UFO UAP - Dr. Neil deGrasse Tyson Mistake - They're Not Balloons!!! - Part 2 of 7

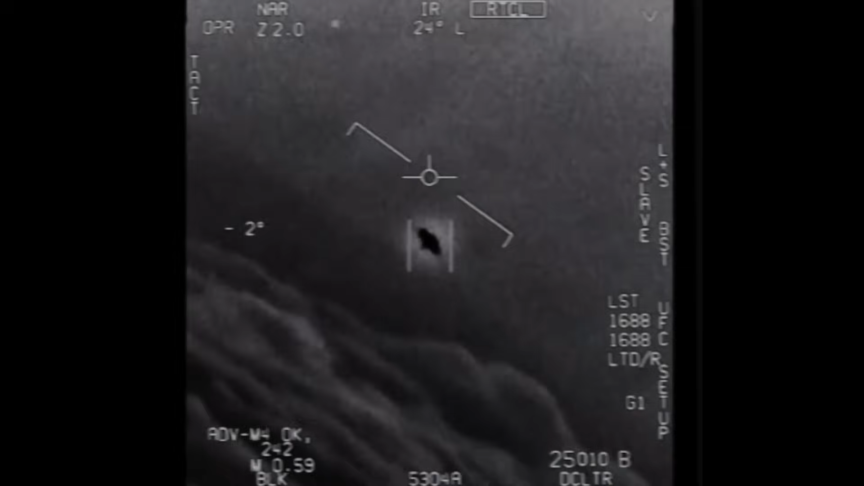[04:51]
They're all going against the wind. The wind's 120 knots far west. Look at that thing, dude.
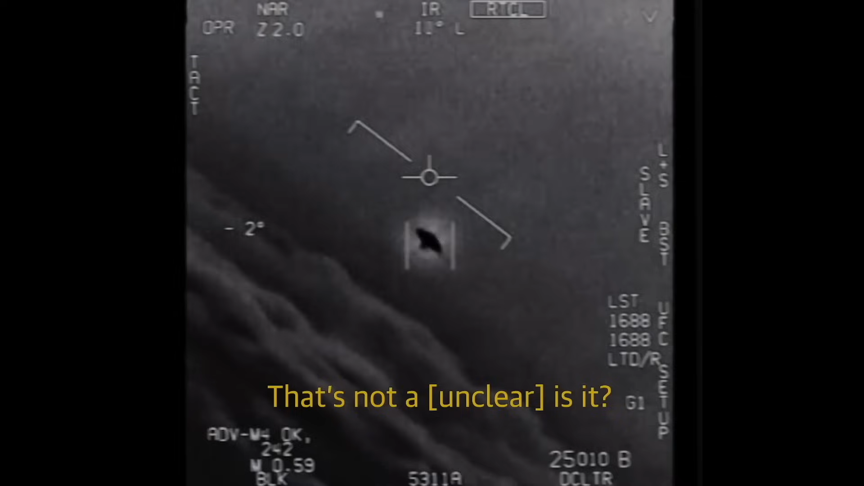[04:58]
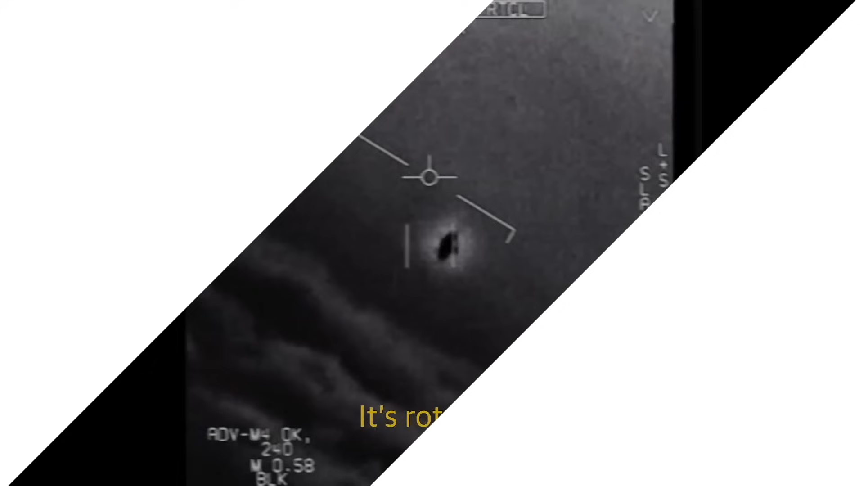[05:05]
I hope you picked up that part of the video about the balloons.
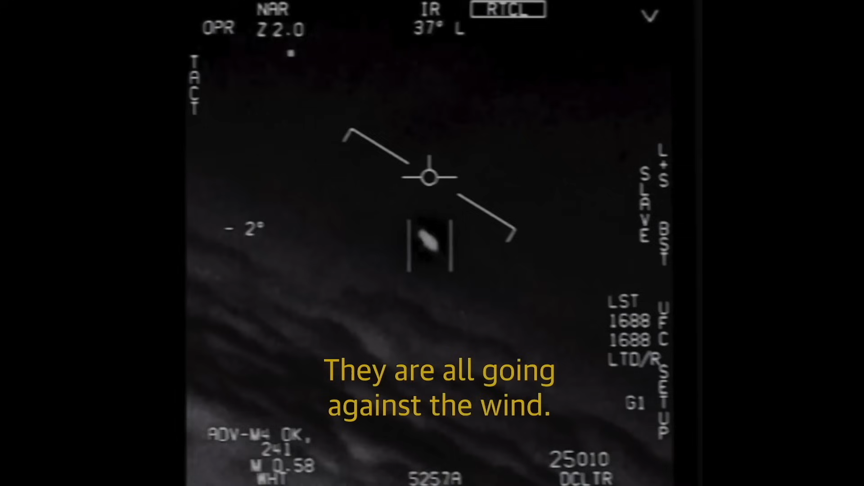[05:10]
The pilot says this thing is flying against the wind. All right, I'm going to start that clip over. Here we go. Oh my gosh. They're all going against the wind.
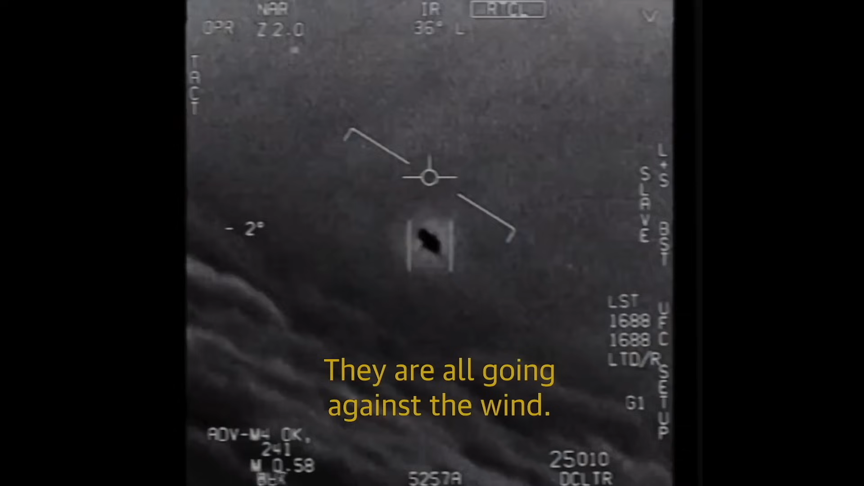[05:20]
The wind's 120 knots far west. How's a balloon move in the air? A balloon moves by the wind blowing it.
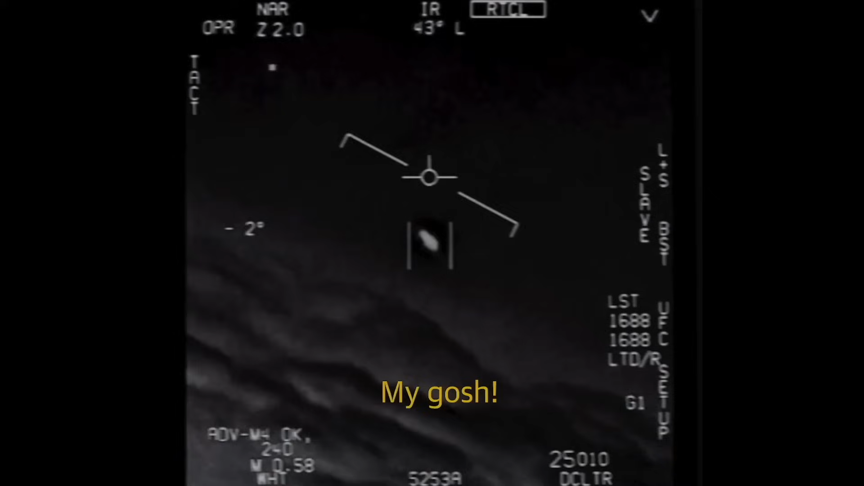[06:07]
Oh my gosh. They're all going against the wind. The wind's 120 knots far west.